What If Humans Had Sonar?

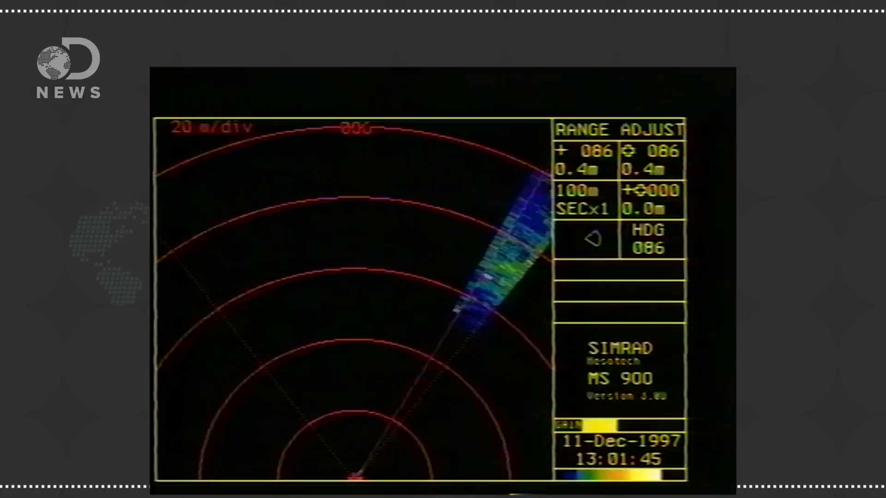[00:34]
Humans use it mostly underwater because the mechanical sound waves travel well through it, while the electromagnetic waves from radar get attenuated by the water much more quickly.